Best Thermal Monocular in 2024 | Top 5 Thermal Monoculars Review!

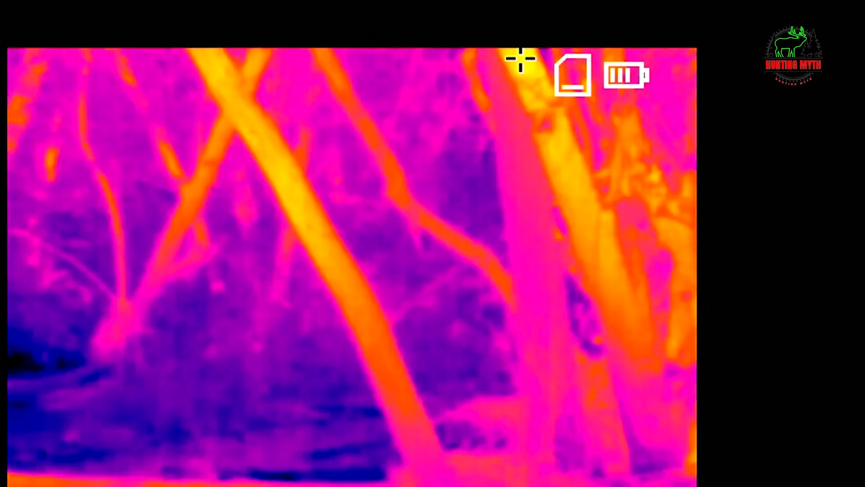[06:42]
Teslong Night Vision Monocular comes with different color modes including white hot,